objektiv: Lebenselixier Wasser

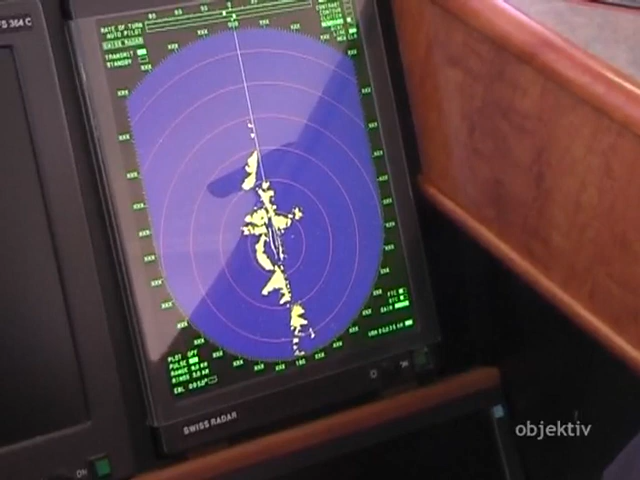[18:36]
Auf dem Radar sieht man bei jedem Wetter, wer um einen rum ist und was nach der nächsten Kurve kommt.
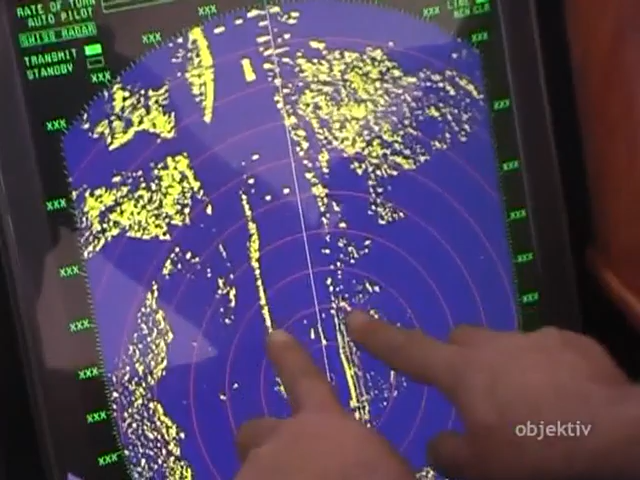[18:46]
Hier haben Sie die Ufer, haben Sie hier der rechte Ufer und da ist der linke Ufer, geografisch gesehen.
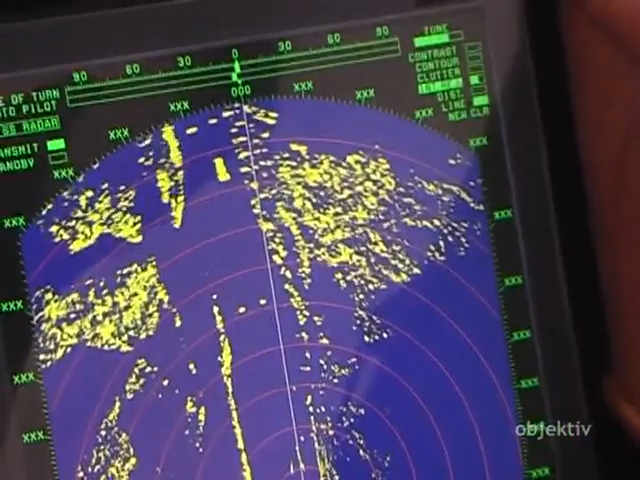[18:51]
Und haben Sie zum Beispiel, sehen Sie da draußen die Boje.
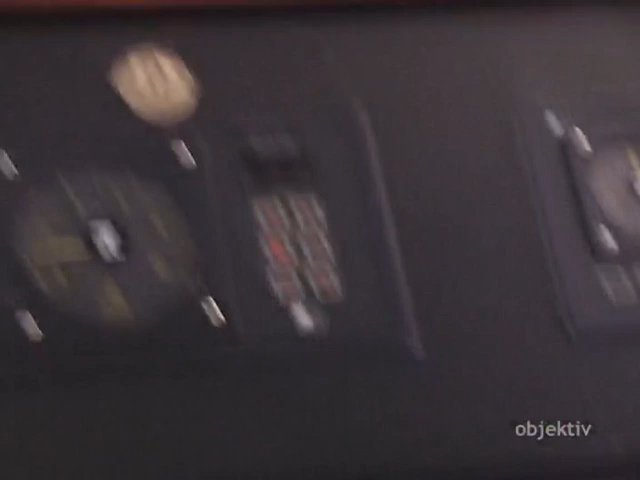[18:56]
Die haben Sie hier, diesen Punkt, da oben ebenfalls haben Sie die Boje.
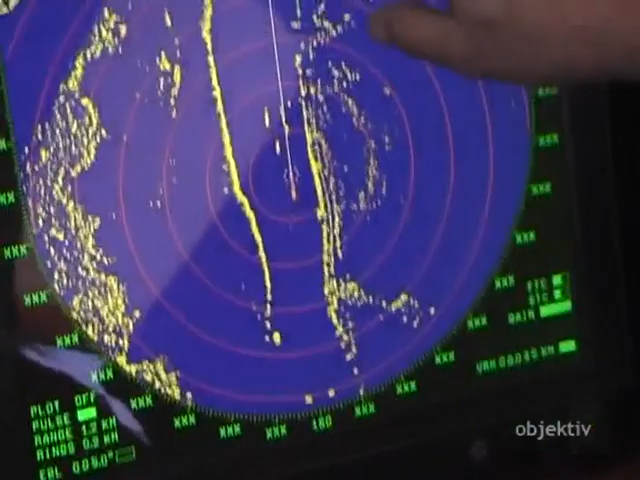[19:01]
Da sehen Sie das Schiff, dieses Fahrgastschiff,